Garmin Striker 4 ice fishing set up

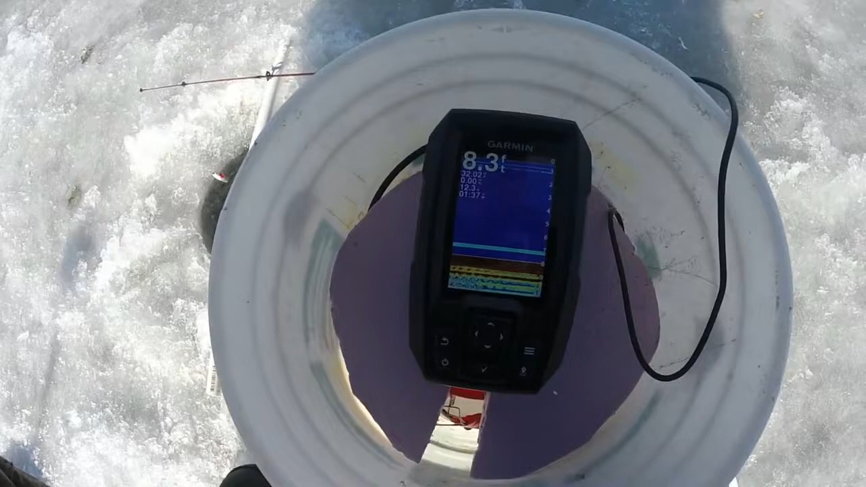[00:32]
On screen: depth 8.3 ft
You can see 8.2 feet of water, water temp 32.26 degrees. Now let's go ahead, go back to our main menu. We're going to drop down to flasher, set it to flasher.
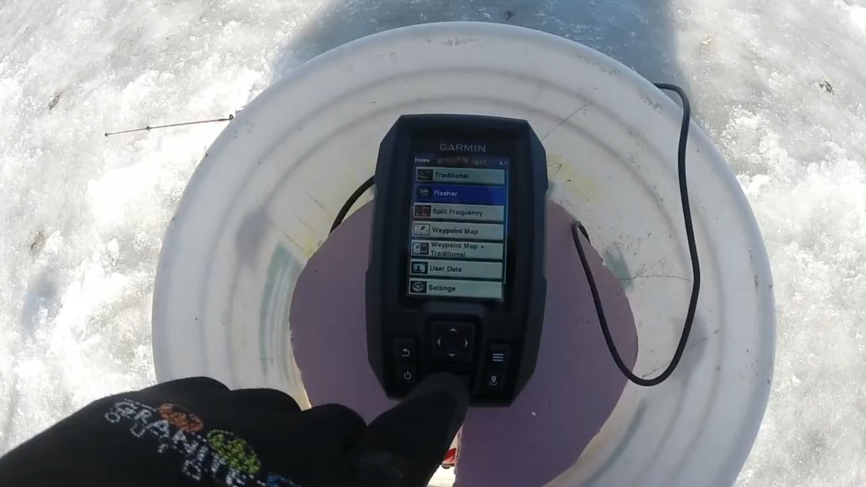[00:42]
And there we are again, 8.2 feet.
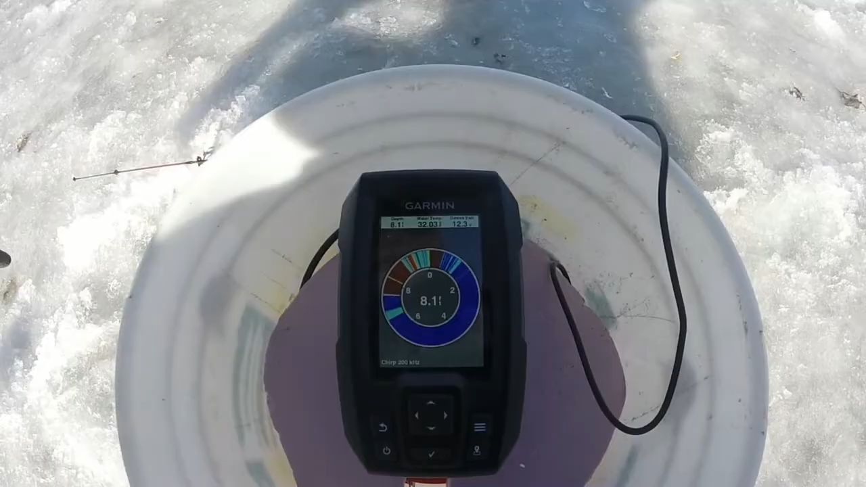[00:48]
As you can see the mark on the side, on that left side at about 7 foot. I'll move it around for you.
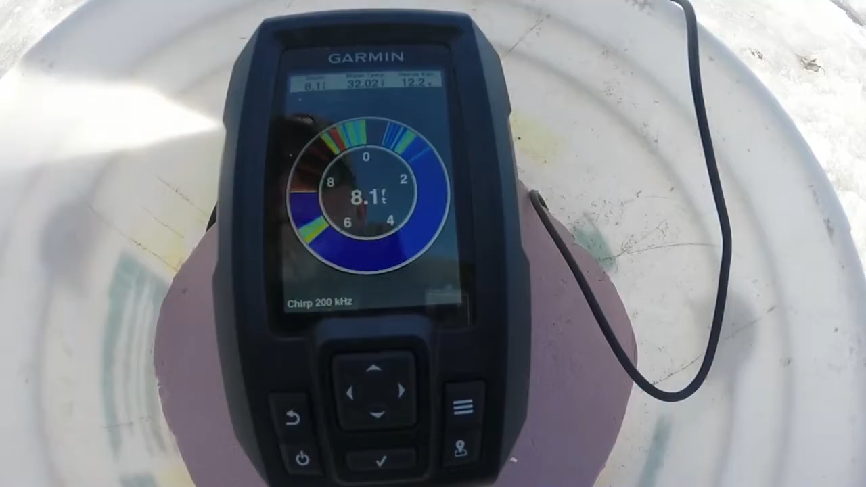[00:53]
That's my jig. We're going to watch that up and down. Of course, we get a few fish in the area.
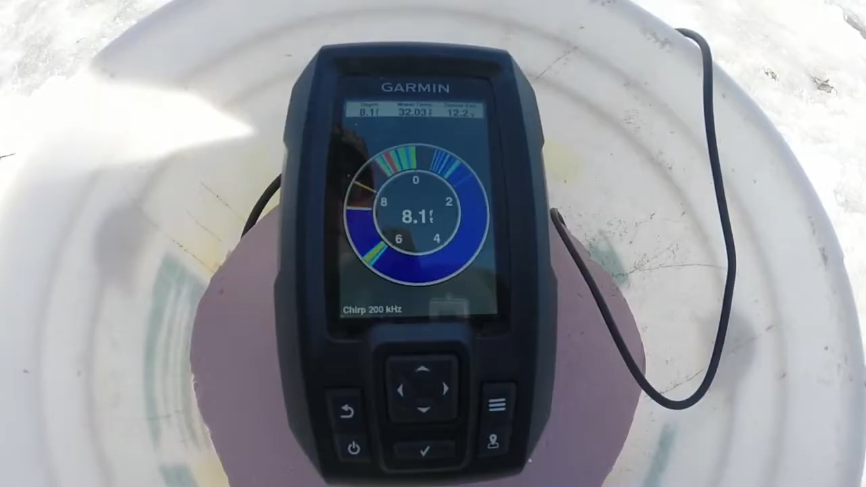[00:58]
You can actually see the fish coming right out for your jig.